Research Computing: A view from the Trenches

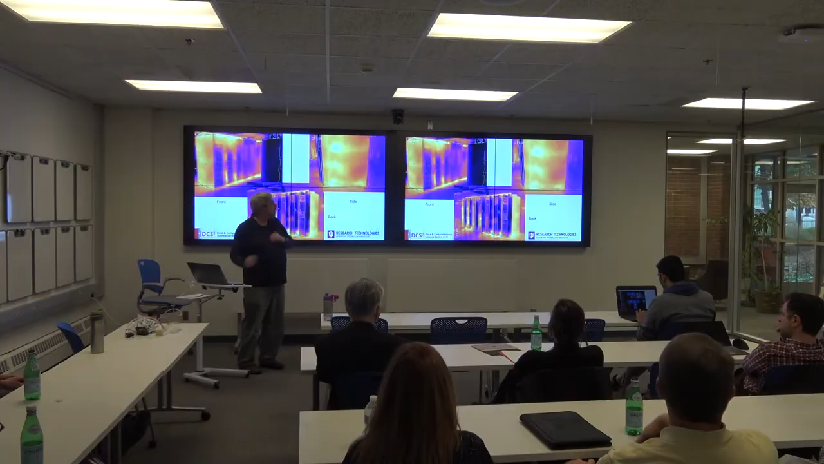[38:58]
Coming back to this picture, I was describing earlier how we have to deal with heat.
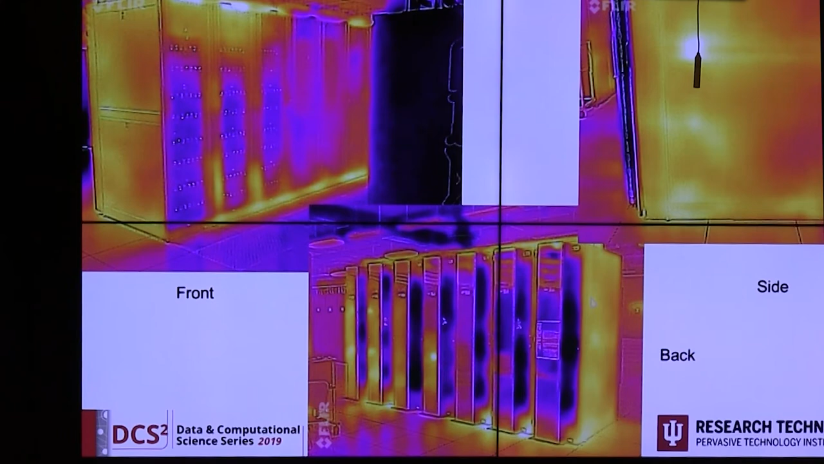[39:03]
This is an infrared picture of Jetstream, and this is just a regular picture of Jetstream.
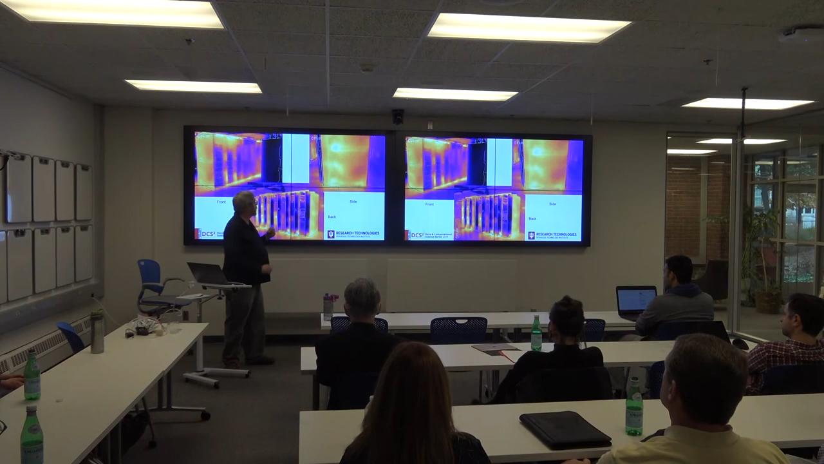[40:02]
But these infrared pictures, you can sort of see that. This is cool and this is hot. So this would be the side of the machine. This is where that cooling radiator is. Right here in back of this system,
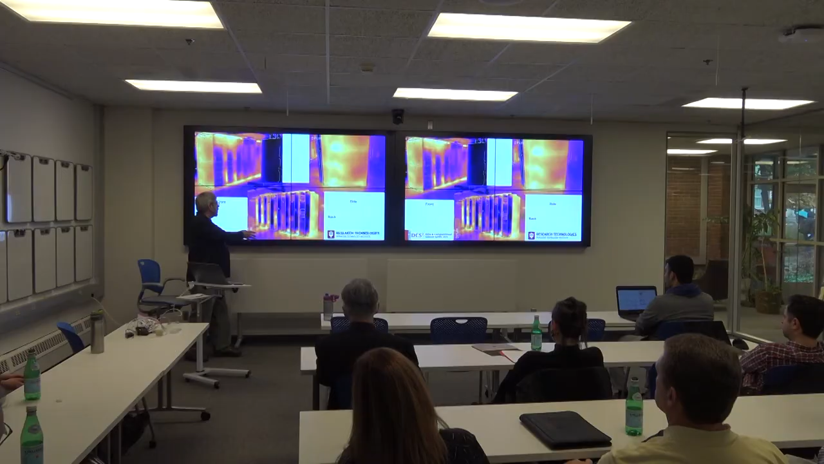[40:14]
there is nothing, but right over here, there's another computer blowing hot air onto the back of this system. So that's why it looks... Another sort of interesting feature, look how you can see the cold grating where the cold air is coming up. The velocity of the air coming up is so fast that it actually blows by
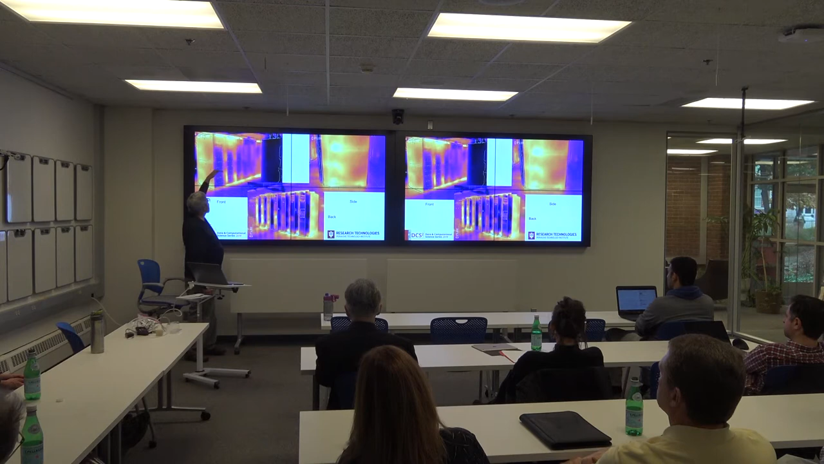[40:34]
the lower computers and gets sucked into these middle computers.
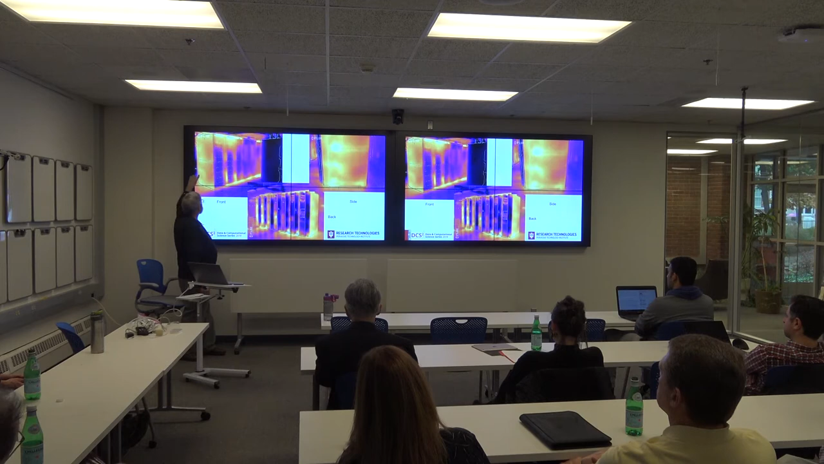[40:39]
We also have a problem where hot air will go out the back and will travel underneath the racks and it'll come up out front. So there's a lot of engineering that goes into, you know, setting up. This is why when people set up computers in their closets in the department, they're creating really bad problems. So I'll climb down off that soapbox. Research technologies, well, I'm just taking a long time here.